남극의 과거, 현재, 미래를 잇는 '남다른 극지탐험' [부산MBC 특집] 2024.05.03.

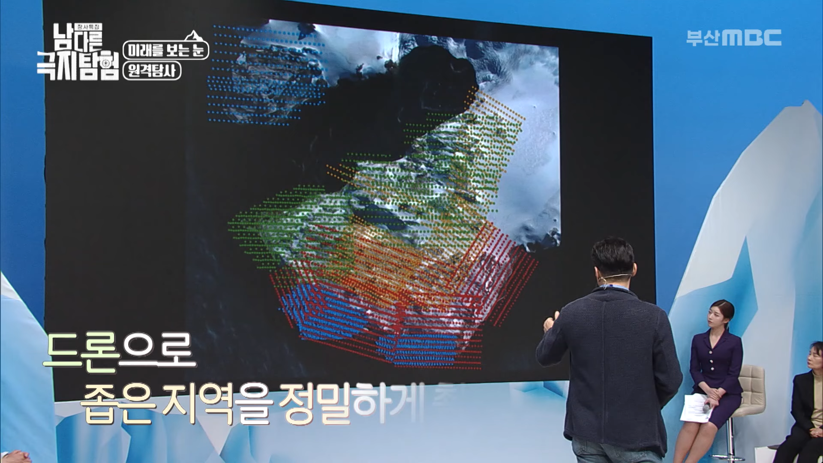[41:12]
드론이 찍은 사진들의 번호의 넘버예요. 이 많은 점들의 사진을 한꺼번에 모아서 퍼즐 맞추기를 하게 되면은 아까 앞에 보신 그런 자료라든지 그리고 지금 이 그림의 배경에 있는 남극 지도가 나오게 됩니다.